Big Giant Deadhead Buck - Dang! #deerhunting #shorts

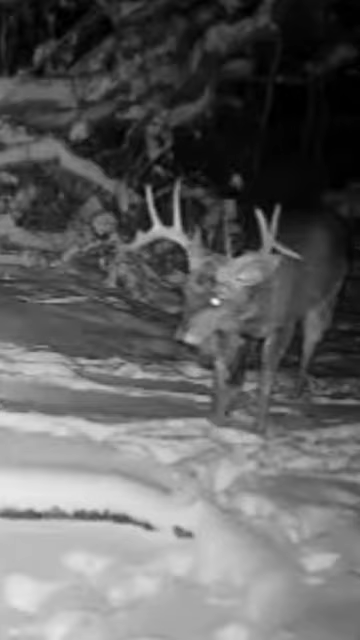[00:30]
And he was limping. That was the last we had of him. He died right here.